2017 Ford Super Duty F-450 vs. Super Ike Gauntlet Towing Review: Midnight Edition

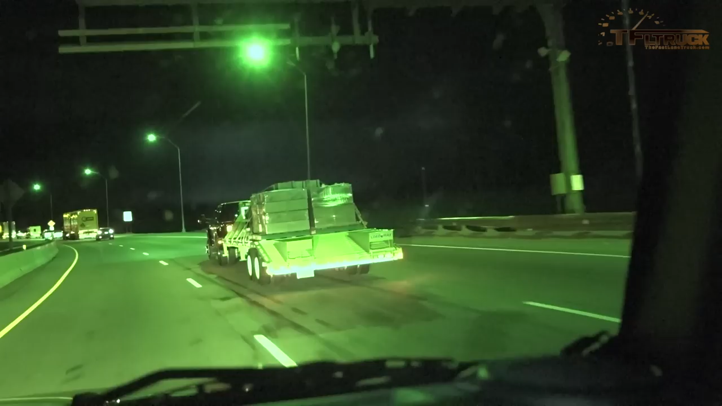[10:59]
There's no more lanes. That's how close we are to the tunnel. We are so close to the tunnel. Stop. Let me stop the counter.